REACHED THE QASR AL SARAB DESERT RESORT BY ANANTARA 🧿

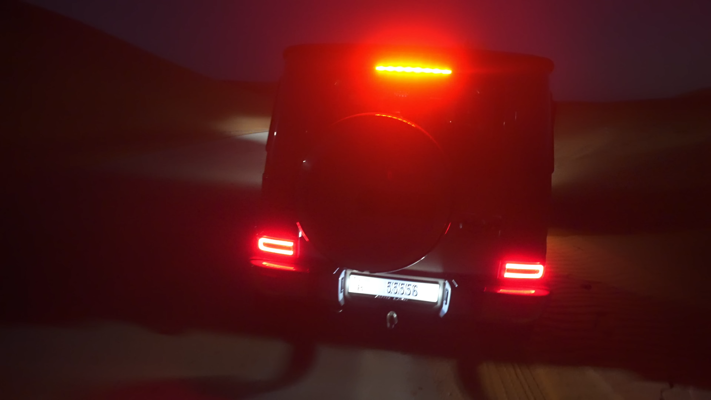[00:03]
तो भला हम लोग पहुंच चुके हैं अभी रिजॉर्ट, सो दिस इज द एंट्रेंस एंड ये रोड क्लोज टू आया है,
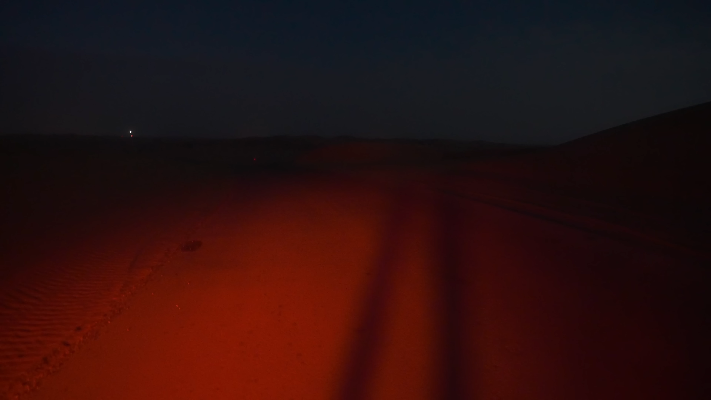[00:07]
क्लोज टू 12 या 13 किलोमीटर भी चलते हैं एंट्रेंस जाते हैं।
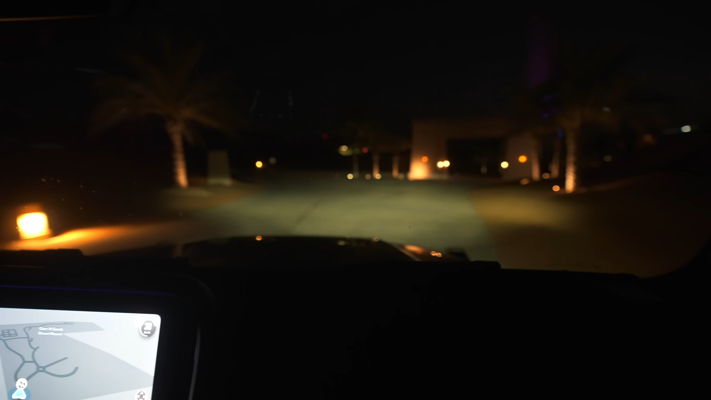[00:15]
सो अराइव्ड, हाँ एंट्रेंस, कसार अल सरब डेजर्ट रिजॉर्ट बाय अनंतरा।
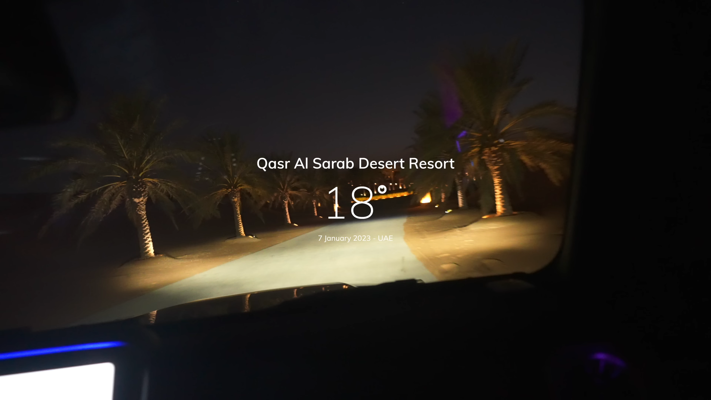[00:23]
टोटल कितना किलोमीटर हुआ? 300 किलोमीटर एग्जैक्ट। इस तरफ दिस वे दुबई राउंड अबाउट।
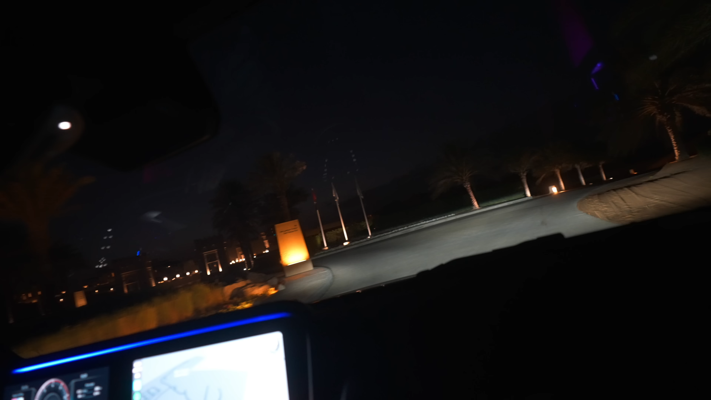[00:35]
ये पड़े चलो सीधा, ये पड़े धीरे सीधा एंट्रेंस।